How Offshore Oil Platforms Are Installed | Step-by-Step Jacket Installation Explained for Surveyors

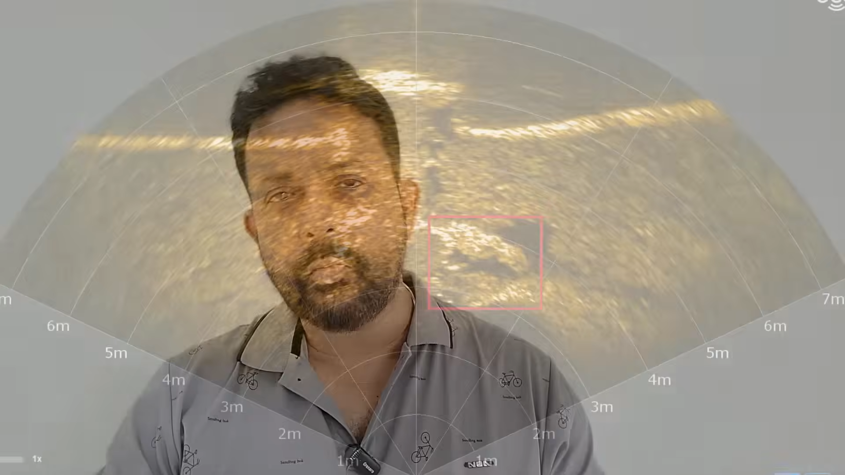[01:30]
The installation barge will send out an ROV on the seabed and ROV will carry out approximately 100 meter by 100 meter visual
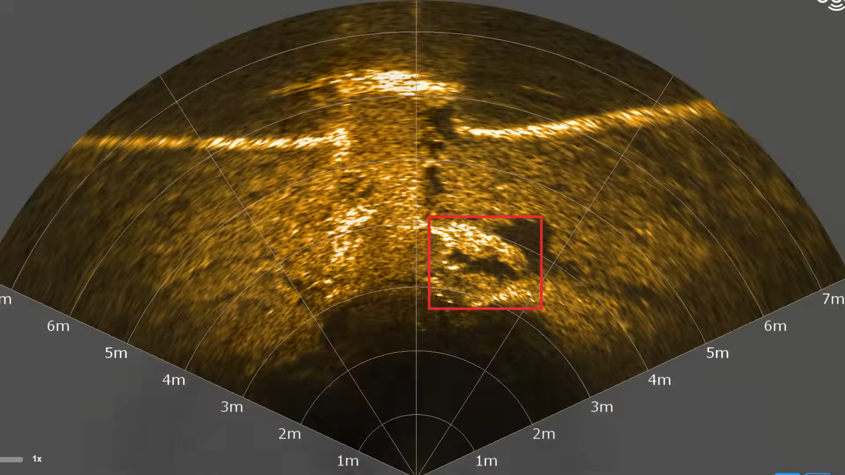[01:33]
inspection to see if there could be something which might interfere with the jacket installation.